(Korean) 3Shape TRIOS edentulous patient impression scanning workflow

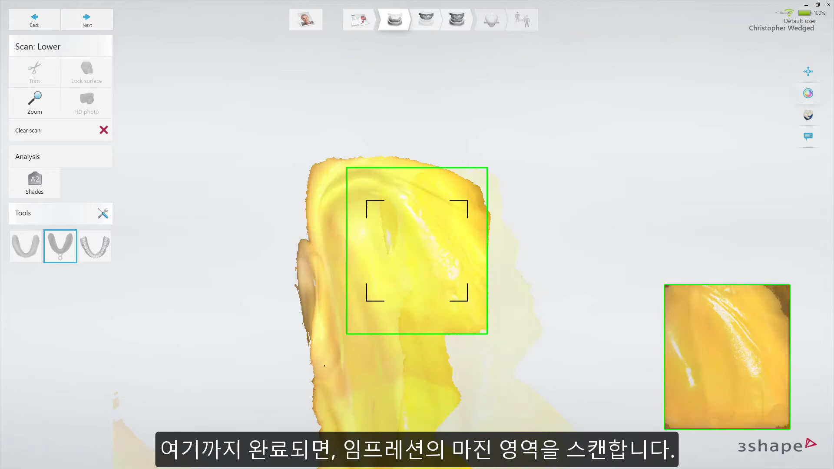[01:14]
Once that is completed, proceed with the marginal areas of the impression.
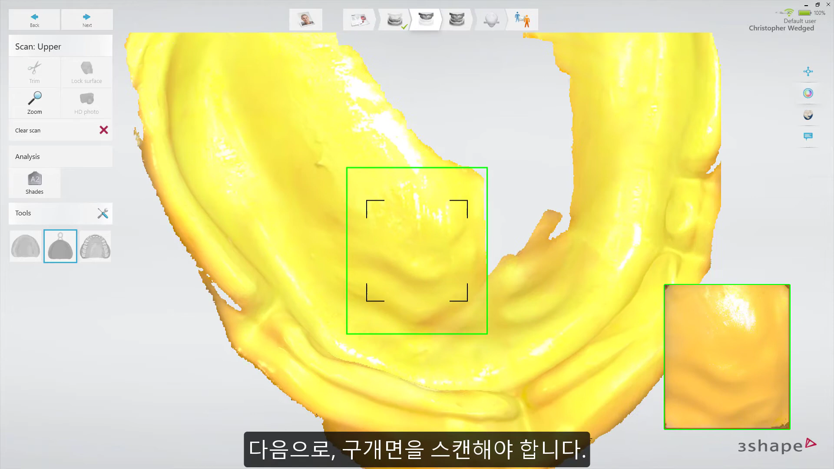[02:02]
Then the scanning of the palette should be completed, starting from the middle line area, going towards the soft palette, scanning from one side to the other.